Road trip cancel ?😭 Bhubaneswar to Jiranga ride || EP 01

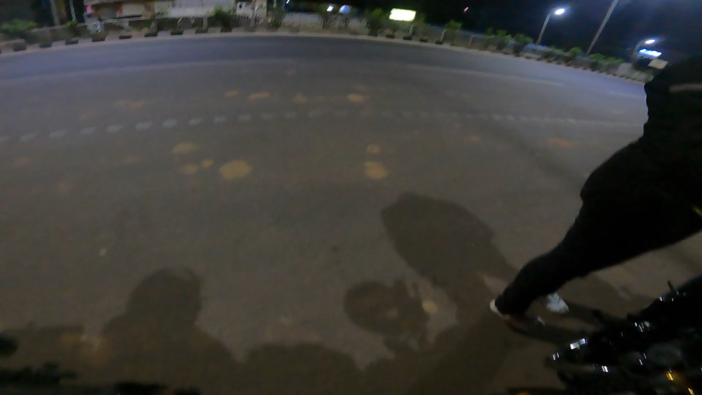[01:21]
सो दोस्तों फिलहाल के लिए अभी हम है खंडगिरी पे, और ये रहा अपना ब्यूटी, और अभी हजार्ड ऑन करके इसलिए रखा हूँ क्योंकि उधर से गाड़ी वगैरह आ रहे हैं।
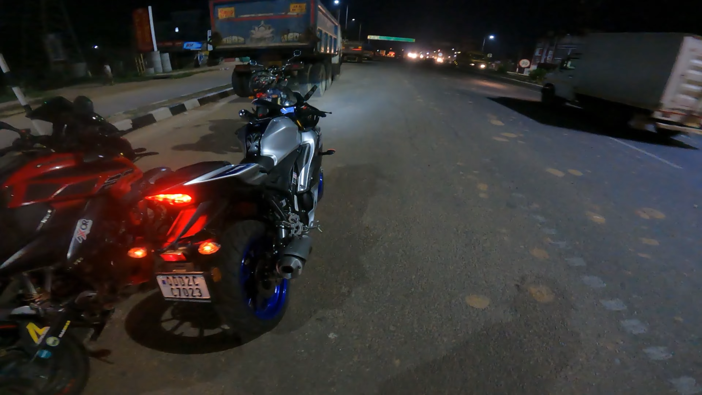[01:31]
और गाड़ी अगर अलाइनमेंट के बारे में अगर बात करूँ, कौन कौन सा लाइन हुए हैं, ये है इंटरसेप्टर 650, ये है R15M, ये है NH200, उसके बाद ये है निंजा 650,